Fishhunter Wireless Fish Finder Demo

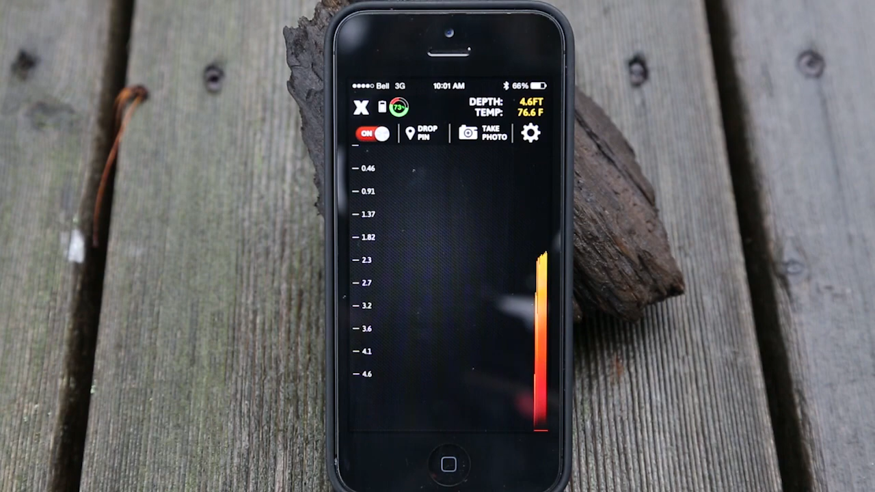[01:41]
On screen: depth 4.6 ft, water 76.6°F
Now, I'll try to get even closer for you to see. So, the top, in the top corner there, you'll see it's telling me my water temperature, which is 76.6 degrees.
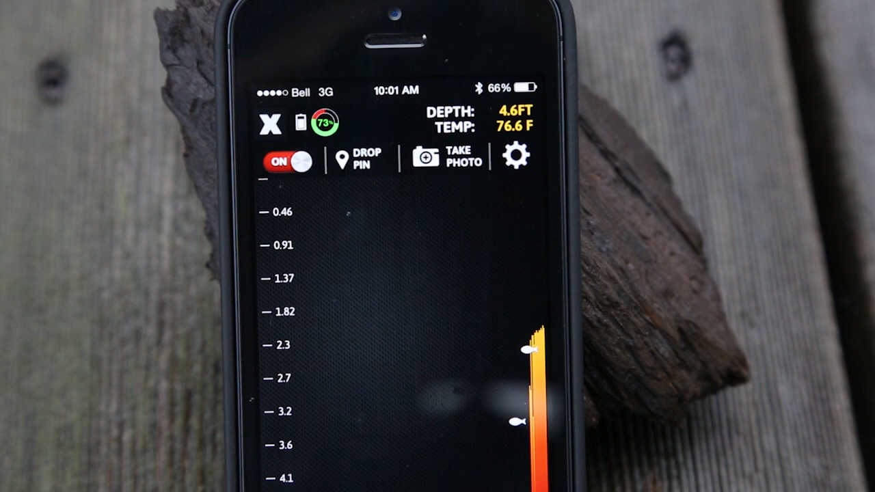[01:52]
On screen: depth 4.6 ft, water 76.6°F
And my depth of the water is 4.6 feet.
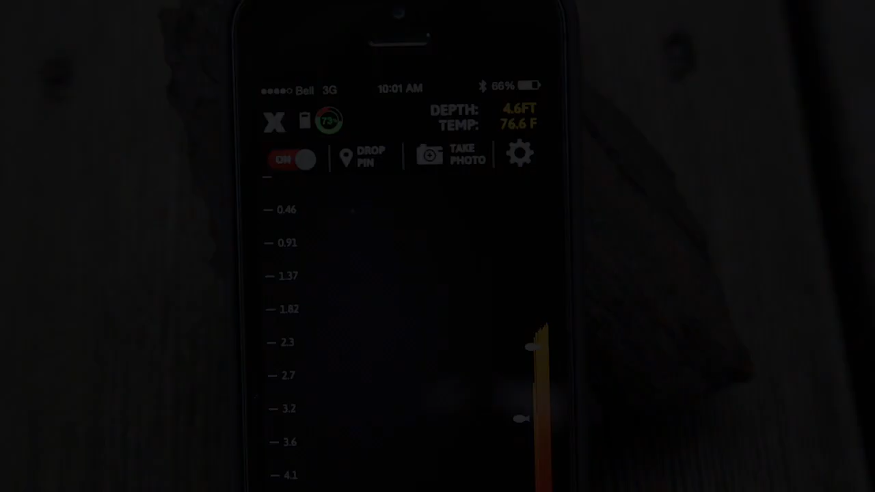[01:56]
On screen: depth 4.6 ft, water 76.6°F
There's lots of settings you can go in here and change around. And so far, the app works really well.
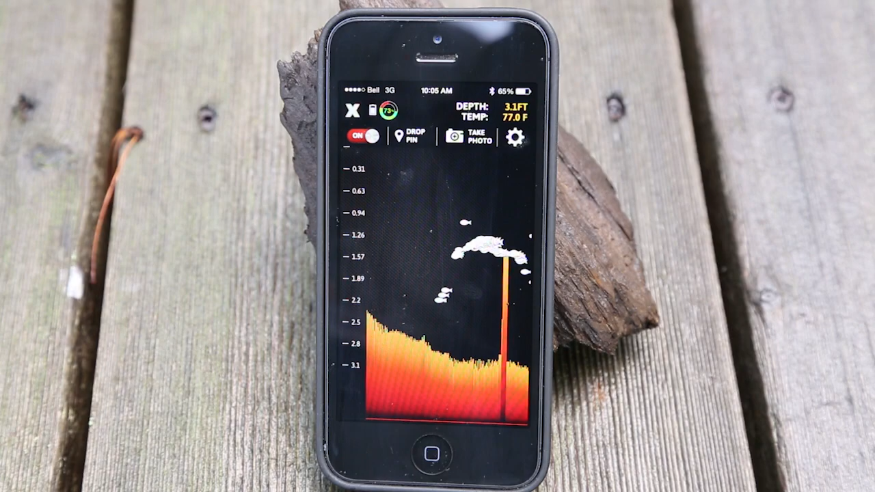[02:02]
On screen: depth 3.1 ft, water 77.0°F
And, yeah, it's pretty cool. So, check it out.